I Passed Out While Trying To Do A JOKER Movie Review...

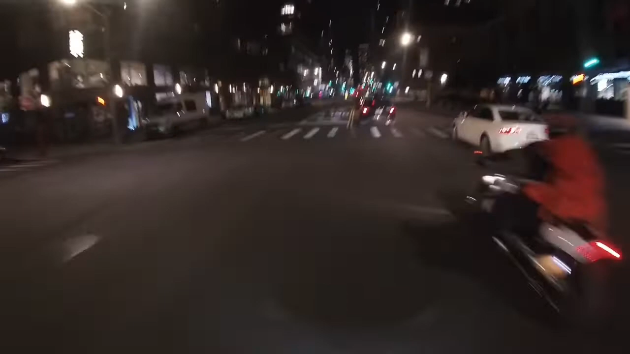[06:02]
Shut up, dog. I love dogs, but it's like, why are you growling, barking? I ain't gonna do anything, dog. So just get over your dislike of motorcycles, okay? Got him. Ooh, got her.
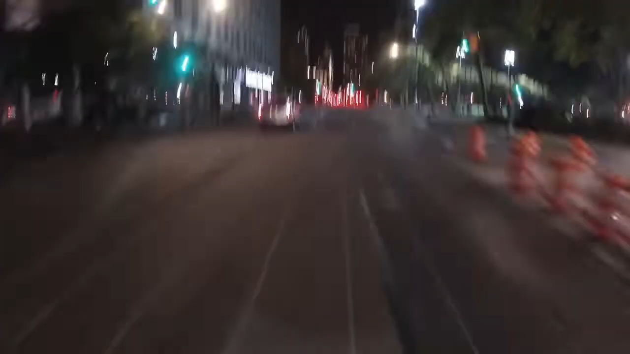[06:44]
That was a lot of police, I think. This is why I don't like taxis. What are you doing, bro? Like, you just look like you don't know what you're doing. Where you going, Charger? You running away from me? You running? I'm just a 300. You don't need to run.
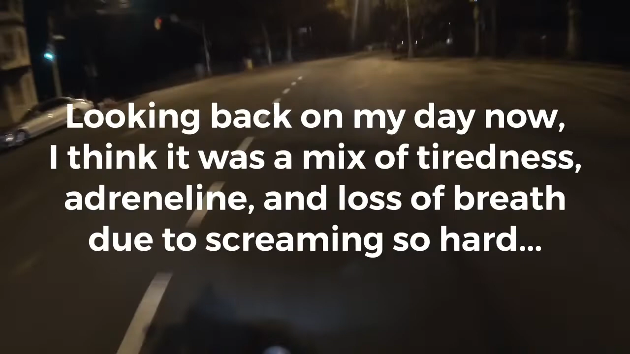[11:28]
Good thing I know that road, but holy crap. I literally could not see.
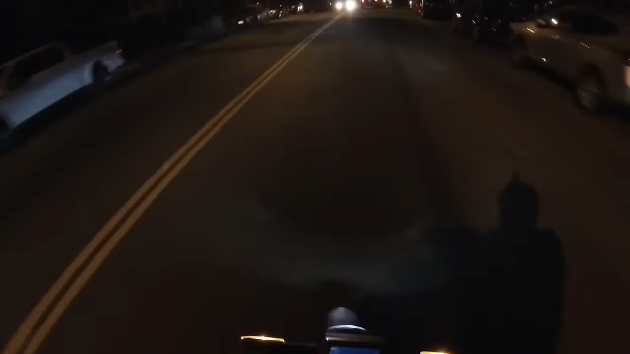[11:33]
Everything was black. And my bike shut off. I think my instincts, how did my bike shut off? What the hell? Woo! Damn. Oh, that's crazy. My heart is like, let's just take a second to look at the.
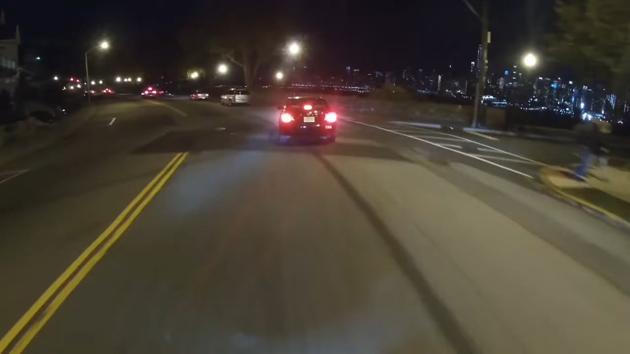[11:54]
What the heck was that? Woo. Whoa.
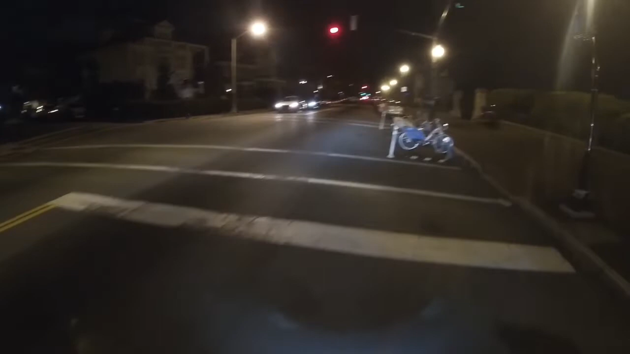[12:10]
I really think I passed out. My heart, what the? Like I passed out, but my body was still moving. My instincts were still on. My instinct kicked in and told me not to collapse while riding the bike. Something was like, yo, you're gonna crash. You don't know what you're doing, you can't see. And I woke up.